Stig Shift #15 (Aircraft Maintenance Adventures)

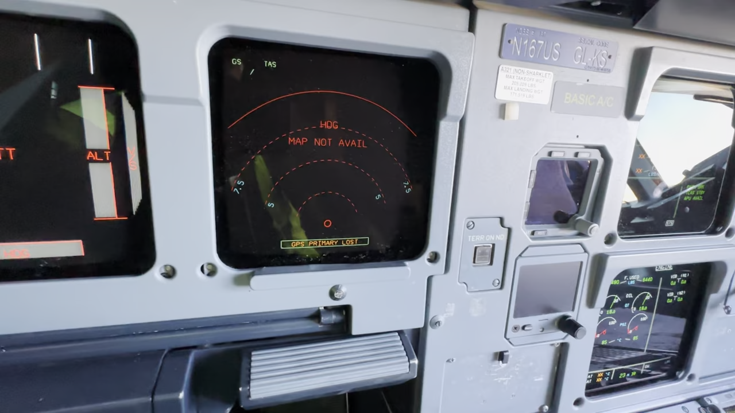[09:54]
combination with the manual adjustment brightness. Priority always goes to the manual control. But as you can see right here, I can manipulate it with my flashlight.